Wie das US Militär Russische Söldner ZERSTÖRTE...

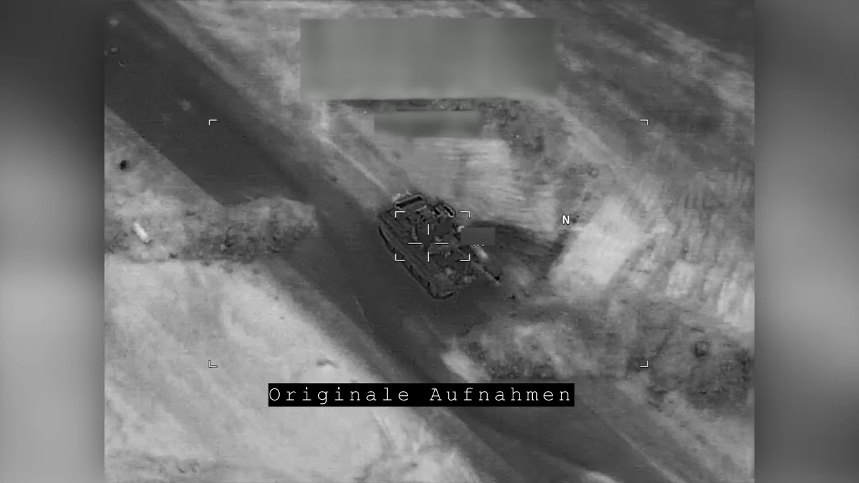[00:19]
Doch stattdessen war der Angriff abrupt zum Stehen gekommen und eine Explosion nach der anderen erschütterte den Boden.
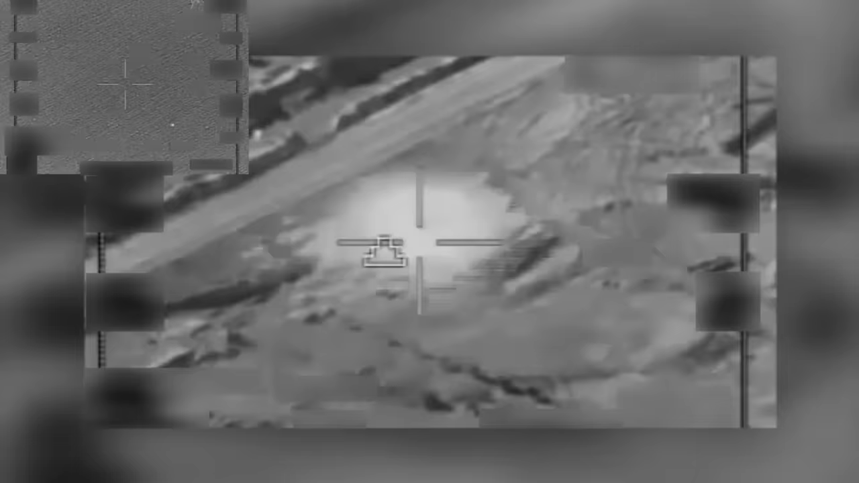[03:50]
Noch bevor der russische Konvoi seine Ausgangsstellungen für den Angriff erreichte,
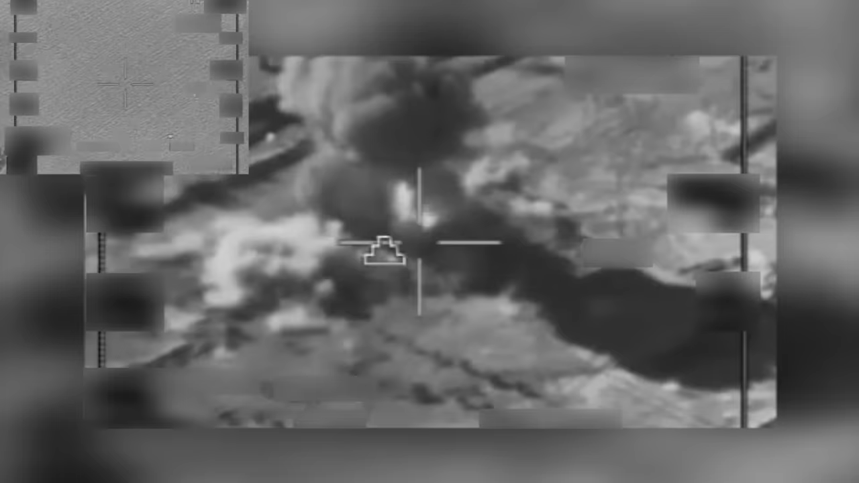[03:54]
wurde in einer klassischen Hinterhaltstaktik zunächst das erste und letzte Fahrzeug ausgeschaltet,
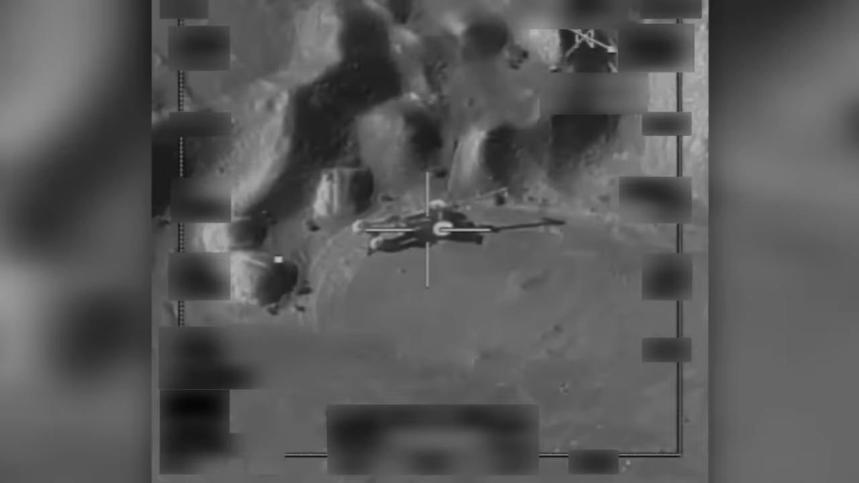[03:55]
wodurch die Kräfte in der Mitte gefangen waren.
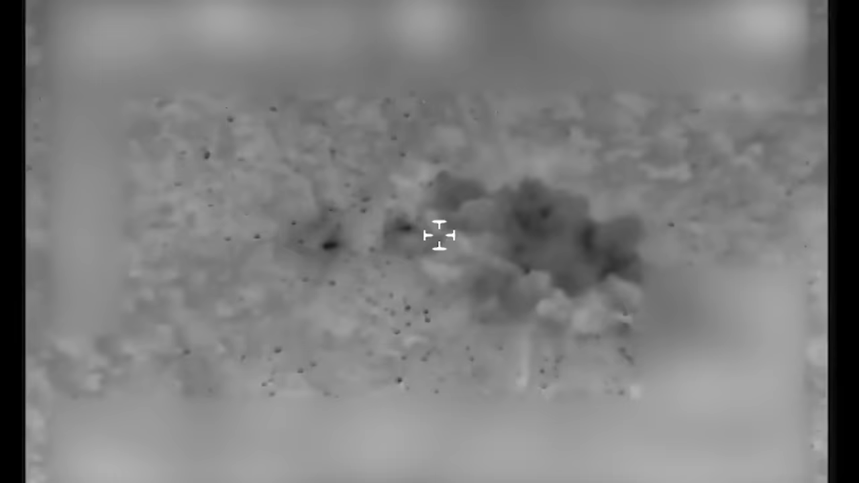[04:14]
Es dauerte nicht lange, bis weitere Geschosse einschlugen und Chaos auf dem Gefechtsfeld verbreiteten.
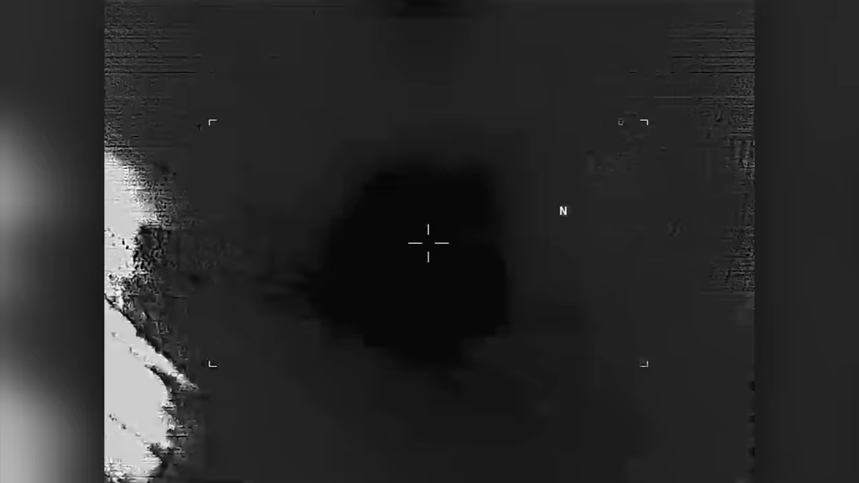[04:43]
während die 30-Millimeter-Kanone die Fußsoldaten zum Ausweichen zwang.
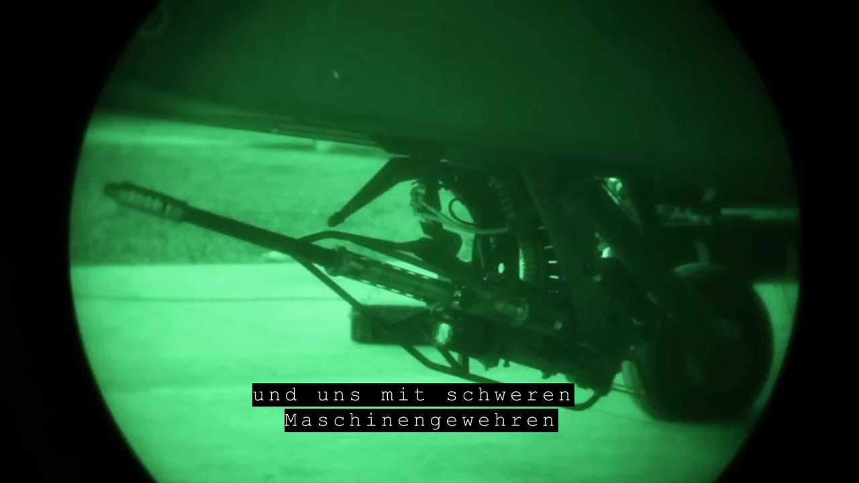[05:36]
Und dann haben sie vier Hubschrauber genommen und uns mit schweren Maschinengewehren im Kreis laufen lassen.
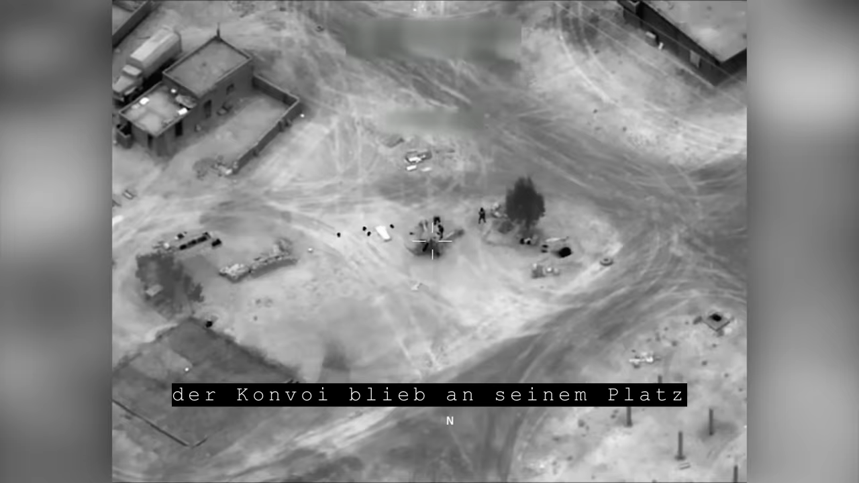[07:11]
Der Konvoi blieb an seinem Platz, etwa 300 Meter von den anderen entfernt.